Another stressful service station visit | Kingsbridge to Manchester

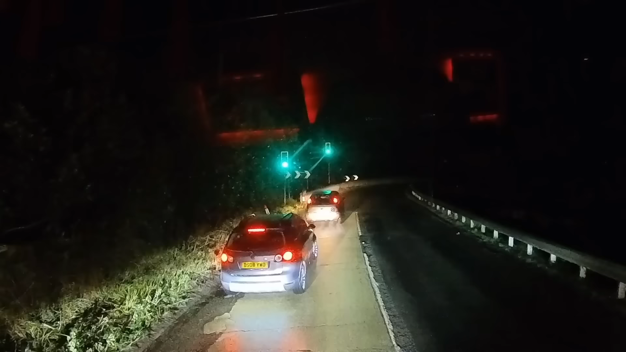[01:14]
i've got a lot to do today so i want to get on while the traffic is still quite quiet i take the a384 towards totness which takes me over riverford bridge there are two main ways to get down
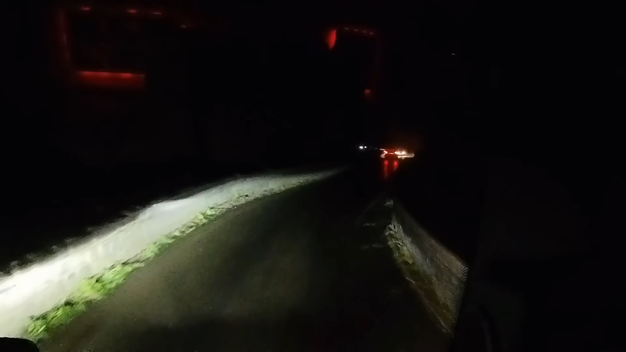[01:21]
to kingsbridge in a lorry one is through totness and the other is through modbury personally i prefer this way through totness but it does depend where you are going to near kingsbridge and where you are going from and after some long winding
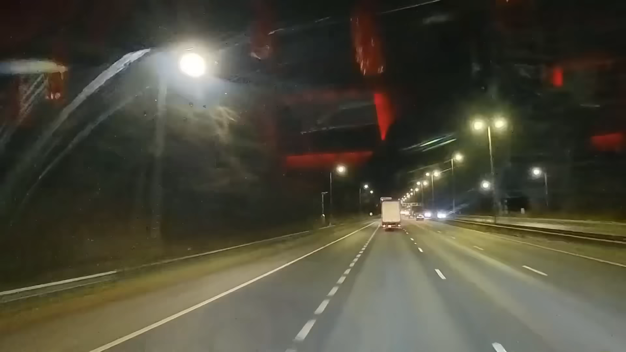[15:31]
i pull into stafford with just about the right amount of driving time and when i get into the
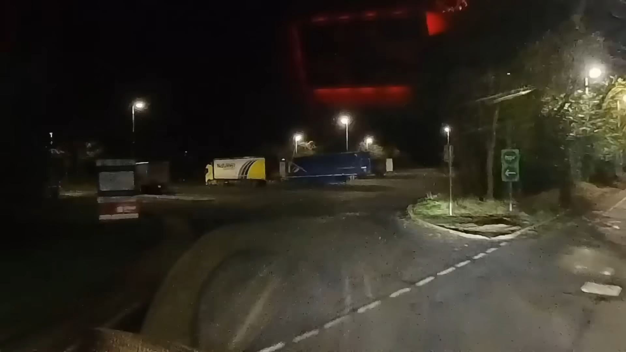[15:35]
truck park there's hardly anyone in here which is really strange for this time
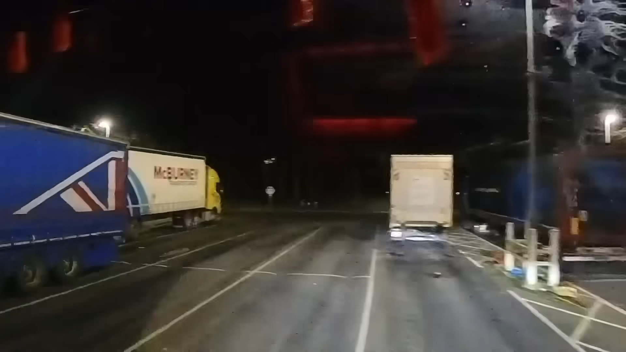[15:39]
of night not that i'm complaining because it made it really easy for me to
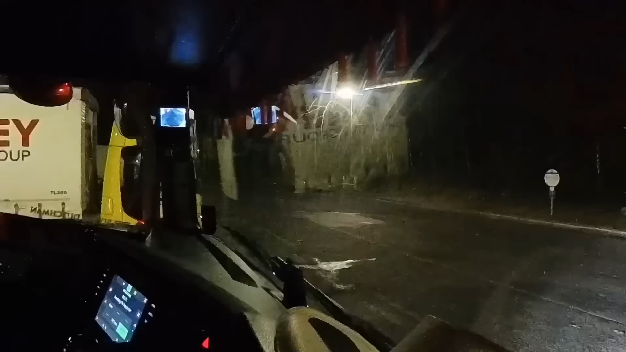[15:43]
park so i've turned up in the services and there's hardly any trucks in here and normally this services is quite a busy services